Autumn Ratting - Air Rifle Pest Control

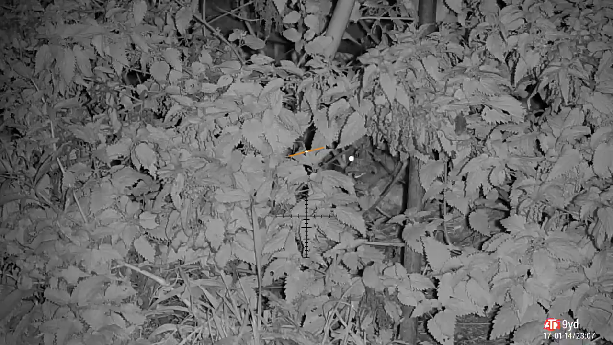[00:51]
welcome back to some era for pest control we're going to start off on the dairy farm and see what's about and first right of the evening straight
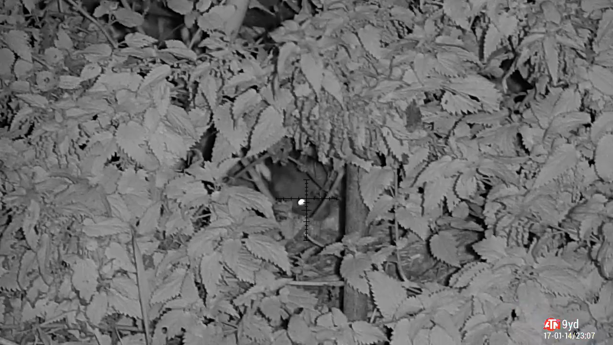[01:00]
between the eyes last year was very very quiet but this year seems to be picking up a little bit i'm seeing a lot more activity now the night's getting darker and colder
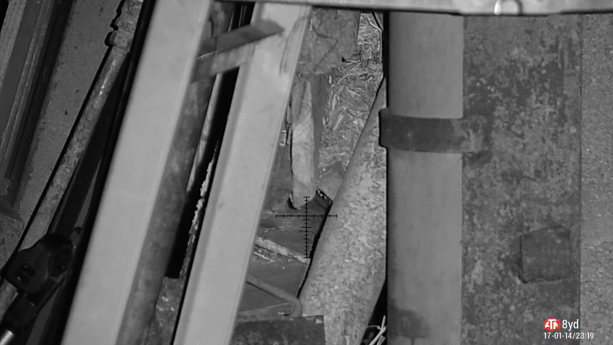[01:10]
and they're all going the same way as him you're not going to get much more dead than that trust me you can see i'm kicking around there nice clean headshot
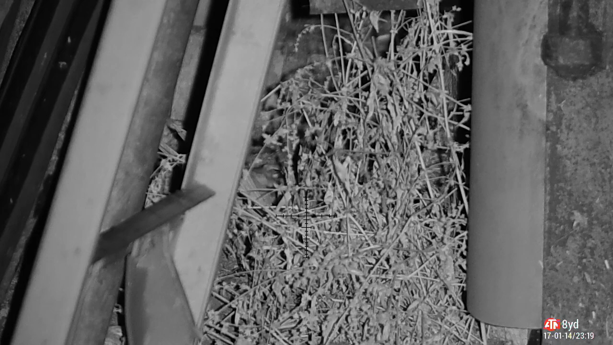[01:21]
helicopter tail back legs fashion that's a win that's a win in my book got a few permissions on this video i've got the dairy farm i've got some private property and i've got the arable farm as well so we'll just let him settle down after
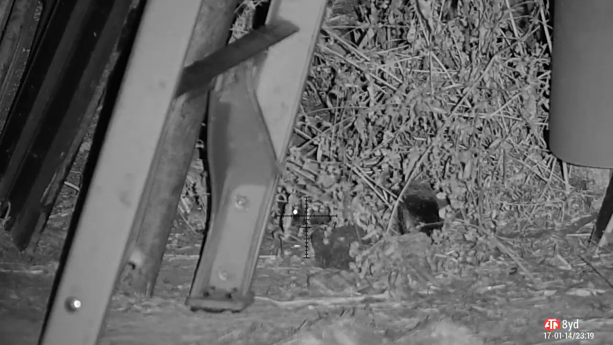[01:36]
the death dance we'll move on
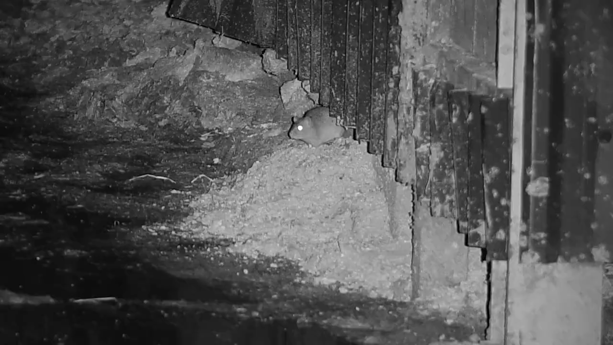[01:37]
some of you will recognize this this is the cattle feed shed now
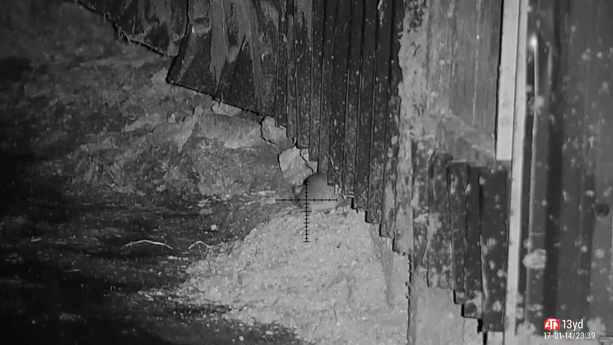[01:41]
the rats tend to run from the silage clamp on the left across to the cattle shed on the right they run inside help themselves and then they run out and get shot happy with that we don't want your salt around here you ghastly little animal
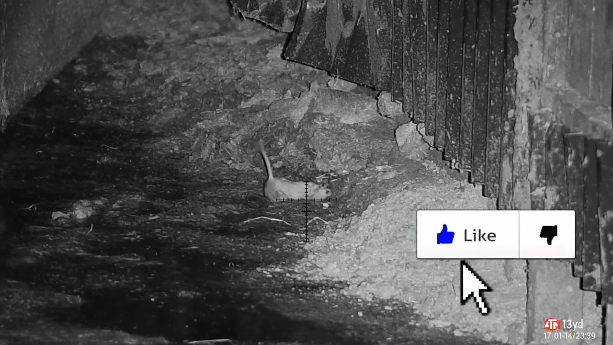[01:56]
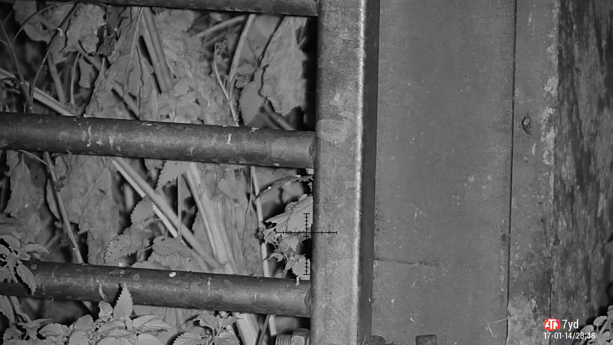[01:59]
go for a wander around the farm and on my journey i spot a little incy wincy spider crawling around
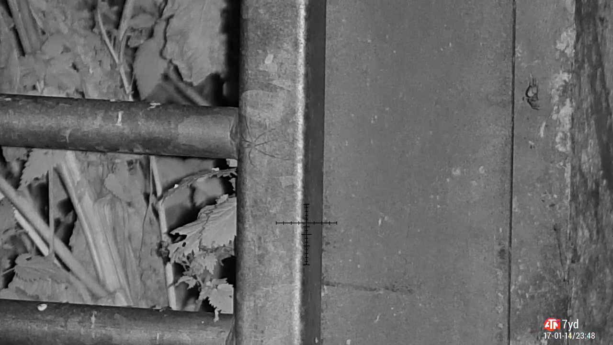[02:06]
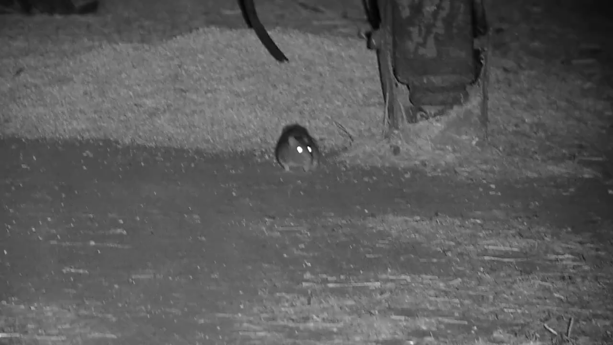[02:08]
got a little mesmerized watching the crawl around now this little fella
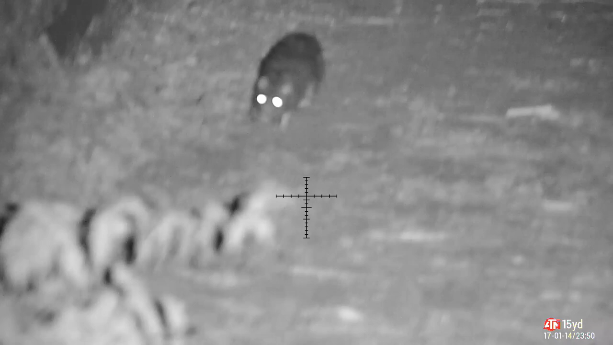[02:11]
runs from where we've got all the seed and all grain across
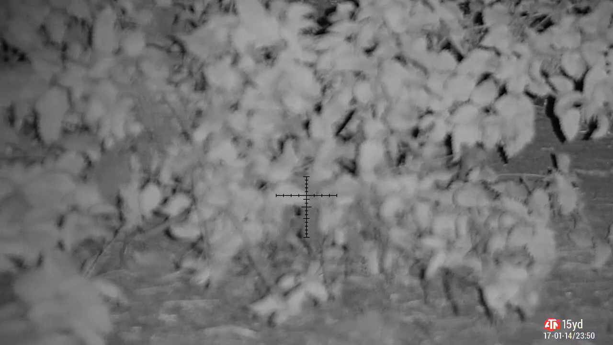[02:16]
straight towards me and stops about seven yards in front he sits there eddie stares at me through the nettles thinking he's not going to put his hand in here surely not nope i'll certainly put a pellet in seven yards is right on the focal tipping point for the scope so anything close to that it's just going to blur and i'm not really going to get a shot to be honest
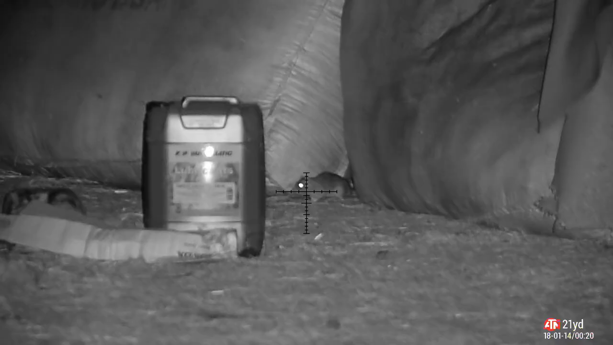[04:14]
little nest area that i thought there would be but plenty in the barn
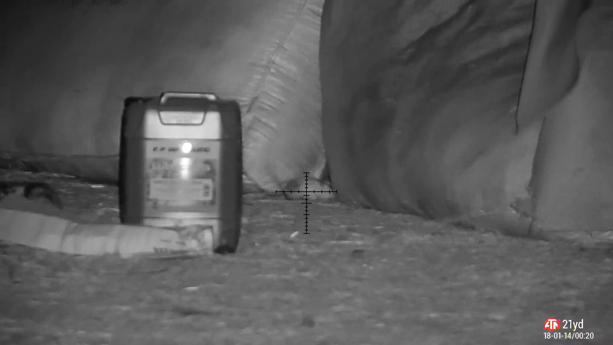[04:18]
that one kindly obliges punch a hole straight through his head with the gsp and he's down
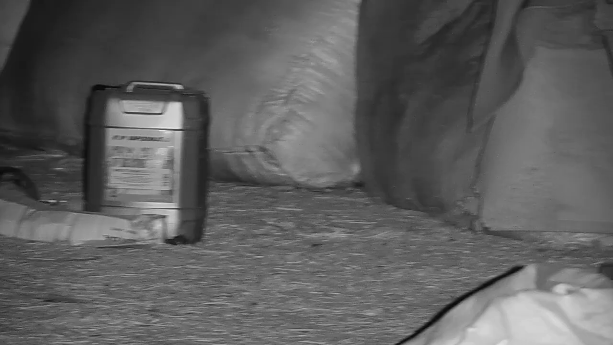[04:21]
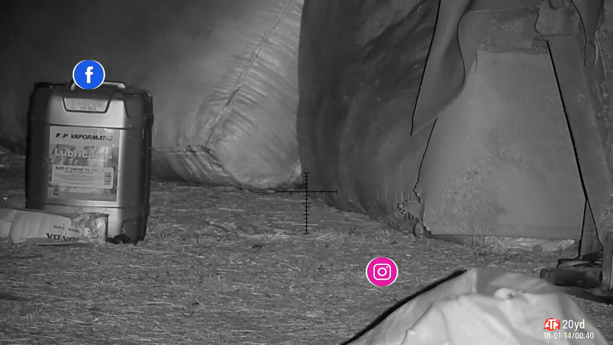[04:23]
his buddy sticks his head out after i clean up the area wondering what's going on but he ain't
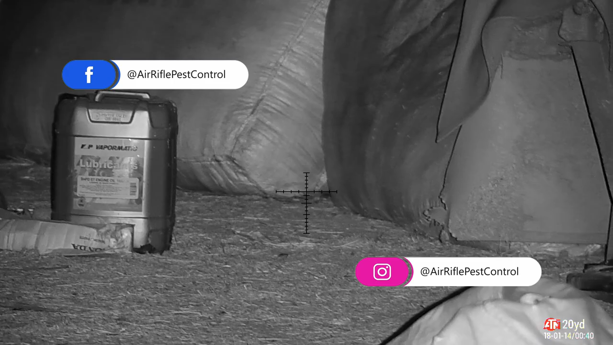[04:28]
sticking around probably wise probably wise this
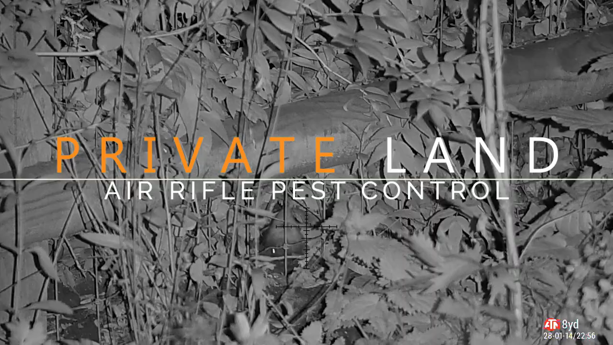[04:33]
is private property this is a friend of mine he is the farm manager for one of the permissions and he's got rats in the bottom corner of his garden
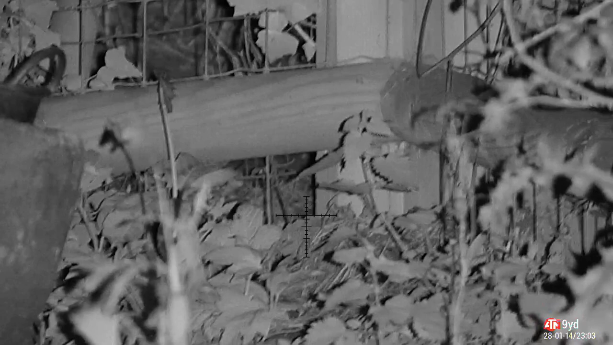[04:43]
there's a nest directly behind there and they keep coming and coming and coming so go up there every now and then over the winter bag a few for them go back bag a few more go back bag a few more they are endless over the autumn when they first start coming out they're ripping up his vegetable patch
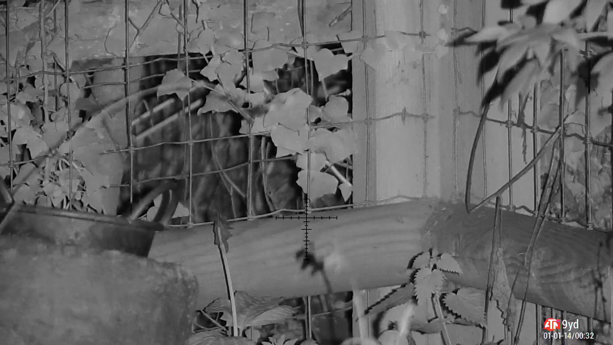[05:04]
helping themselves to all these berries and these plants they're generally sort of very healthy animals until i came along i keep getting a glimpse of them on the thermal